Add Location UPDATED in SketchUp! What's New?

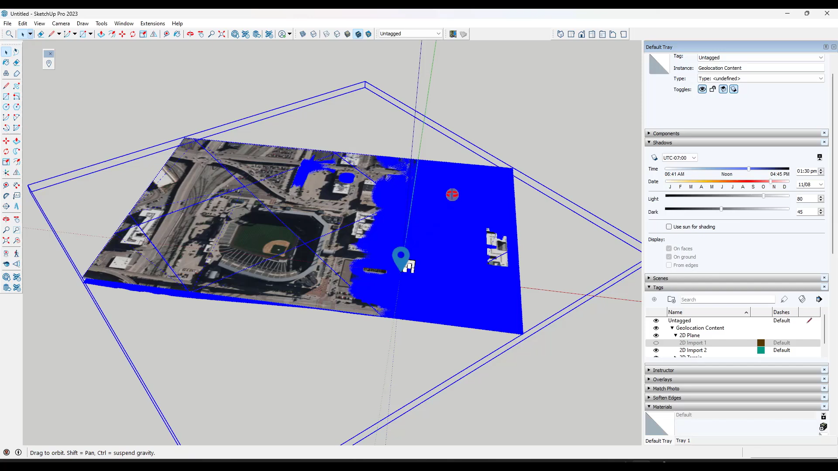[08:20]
So now if I jump back into SketchUp right here, notice how I have two different imports in here.
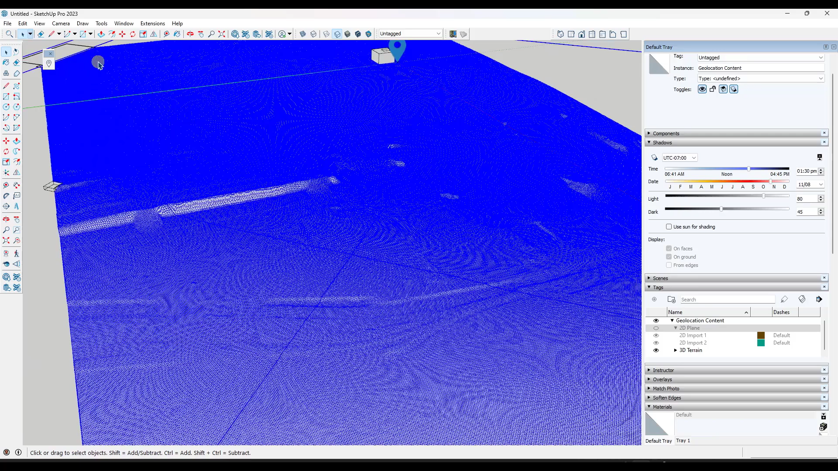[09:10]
I'm not sure where they're getting it, but it's definitely a very dense mesh. Let's try bringing in the old data and seeing what it does.
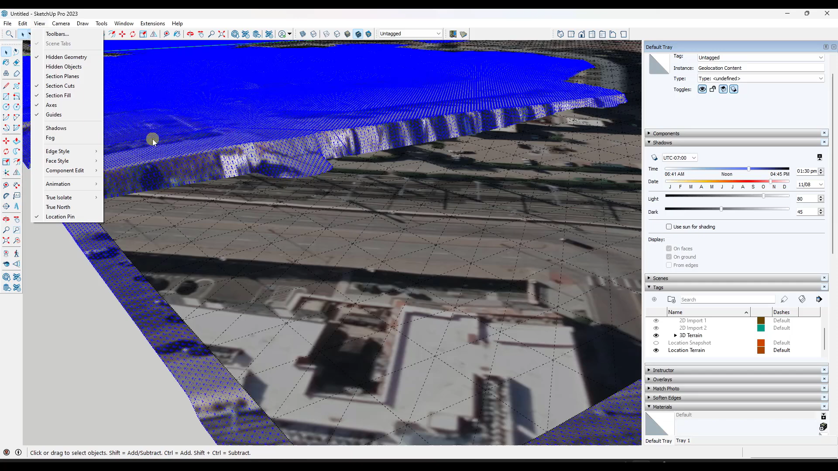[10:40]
So if I look at just this corner right here of this geolocated data, there's 180,000 entities in here.
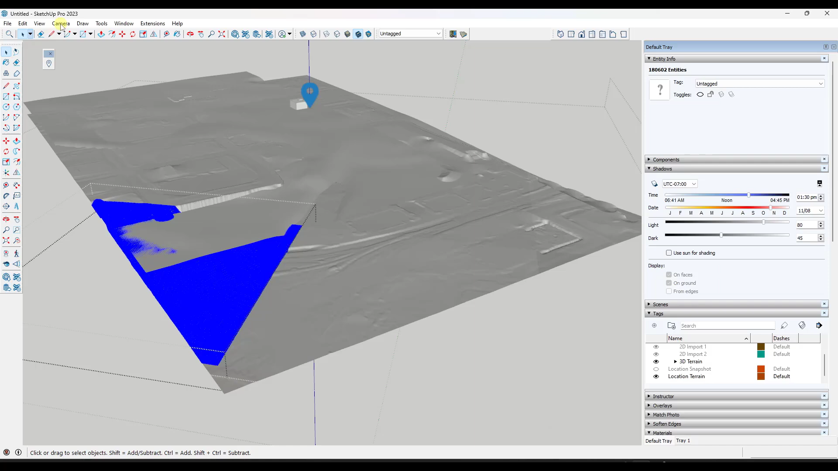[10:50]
And I'll bet you if I toggle back into the old data. So I'm going to toggle this terrain off and I'm going to unlock this one and triple click on it. Yeah.
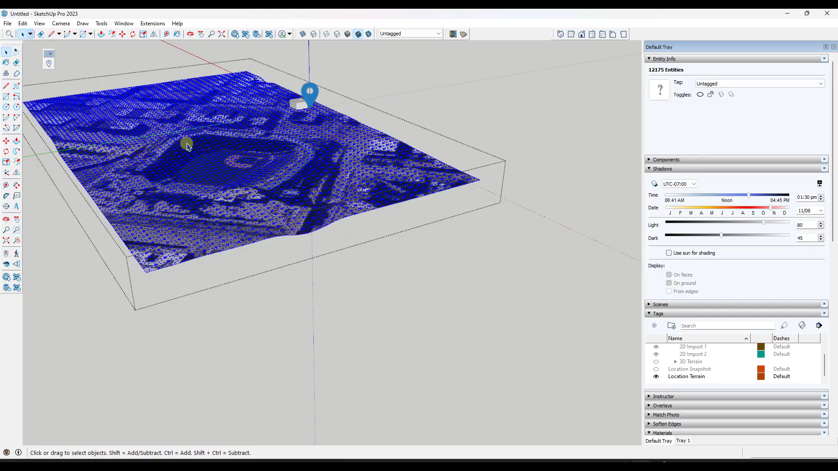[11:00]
Notice how there's only 12,000 entities in this entire item right here.
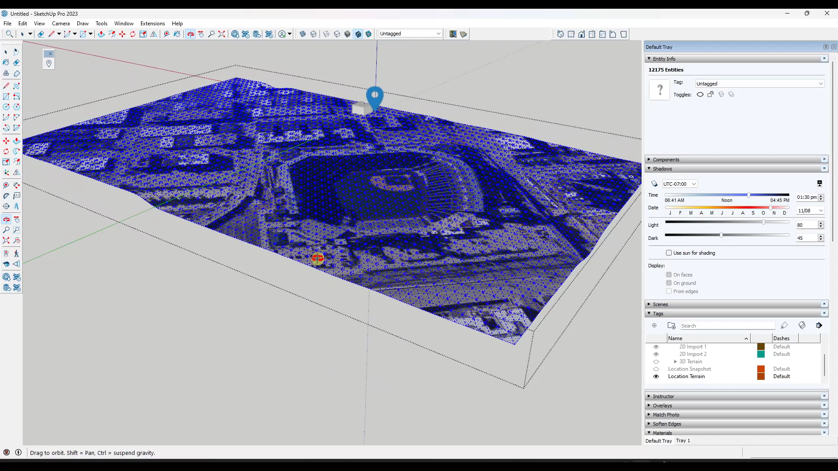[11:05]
So this new mesh is super dense, which I think could probably slow down SketchUp depending on how much data you bring in.
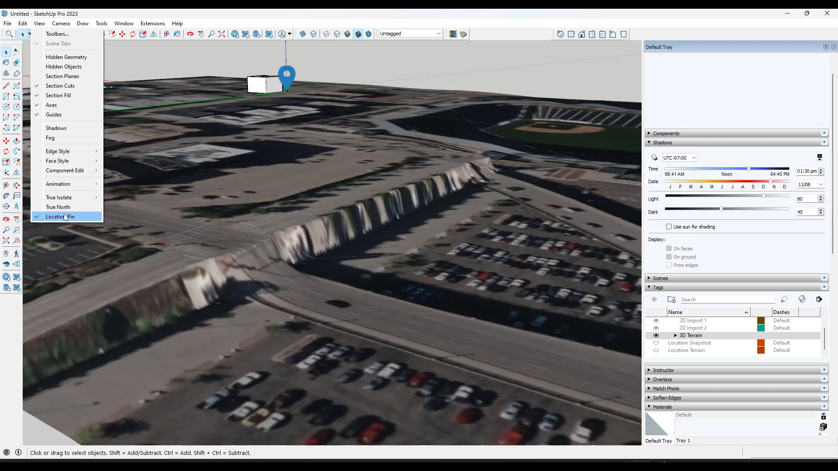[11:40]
So we can toggle that on and off in order to get that location pin off of our screen.